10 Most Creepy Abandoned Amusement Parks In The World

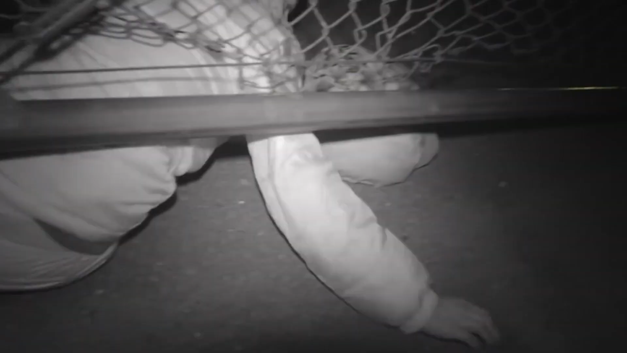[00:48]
Rumors say that people still sneak into the park for a scary adventure.